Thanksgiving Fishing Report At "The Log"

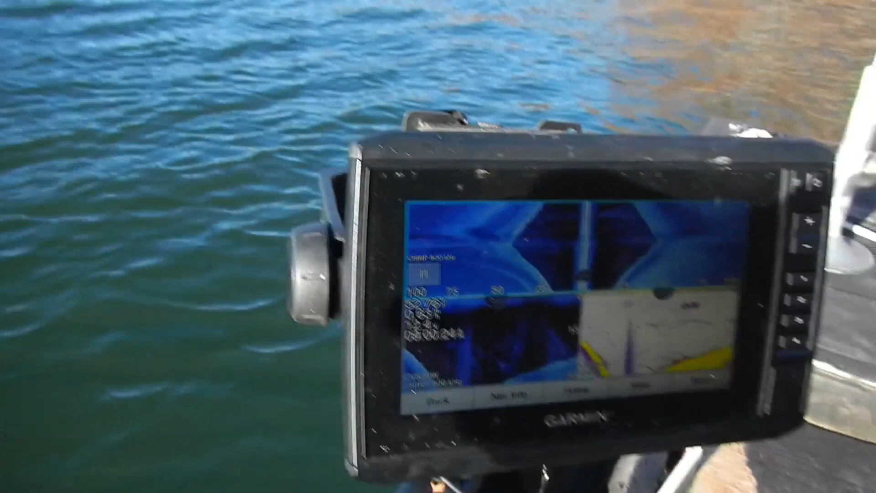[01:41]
Look at all this. This is all bait fish.
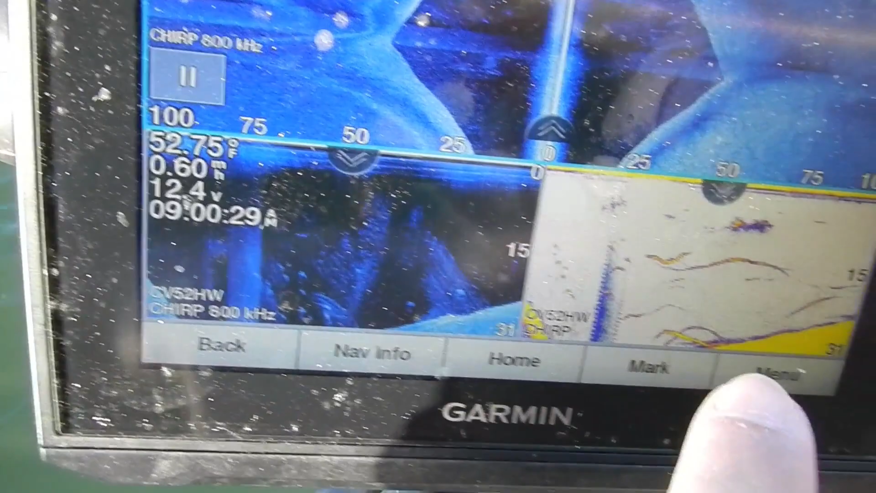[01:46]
On screen: water 52.75°F
Those arcs are all bass. The bigger dots here are the bass there.
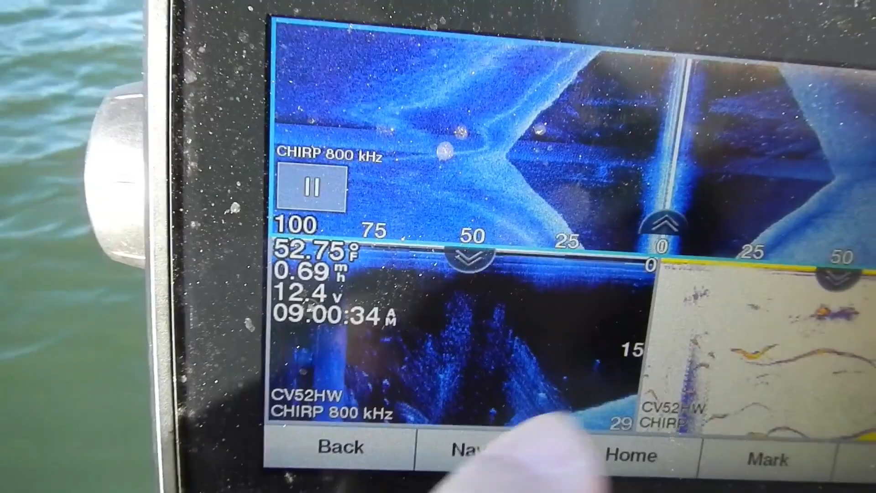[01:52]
They should correlate. So I'm imaging, you can see both sides of the boat.